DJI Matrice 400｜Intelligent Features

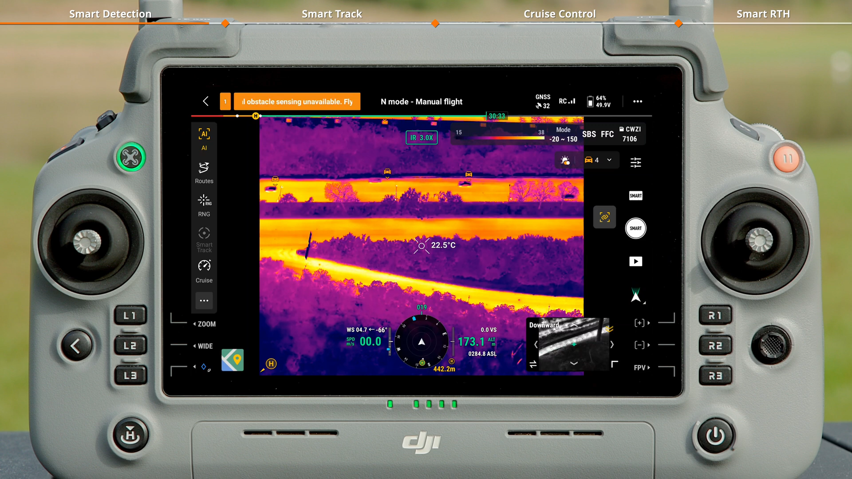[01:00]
On screen: spot 22.5°C
In the camera view of H30T, the aircraft will automatically detect and count the number of vehicles and boats within the frame. Tap to expand the menu to select the target type. You can also enable the alert function as needed. When a selected target appears in the frame, the remote controller will notify you.